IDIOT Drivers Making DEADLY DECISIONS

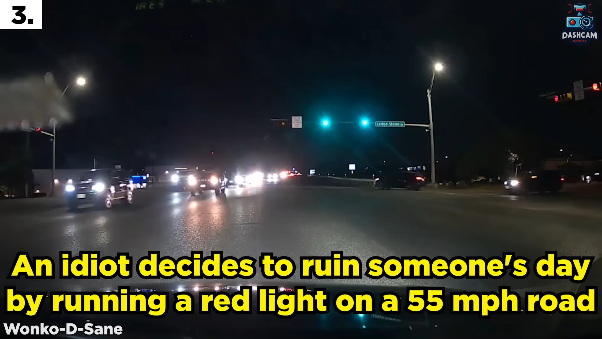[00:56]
An idiot decides to ruin someone's day by running a red light on a 55 mile per hour road.
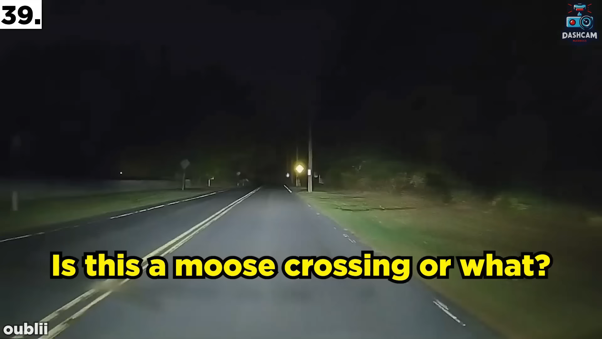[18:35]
Is this a moose crossing or what?
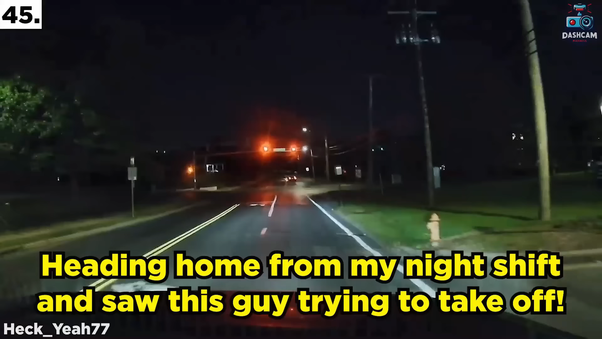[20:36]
Heading home from my night shift and saw this guy trying to take off.
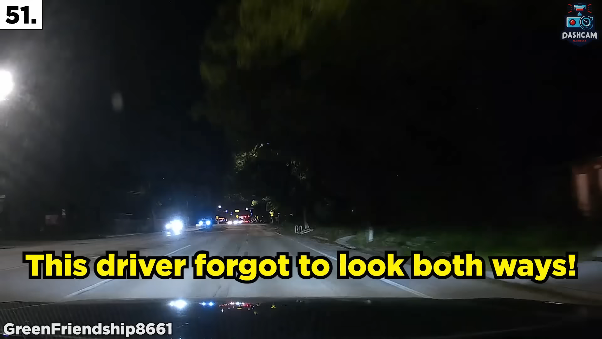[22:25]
This driver forgot to look both ways.
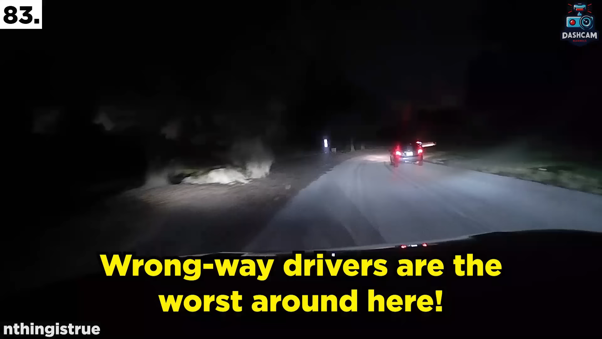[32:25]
Wrong way drivers are the worst around here.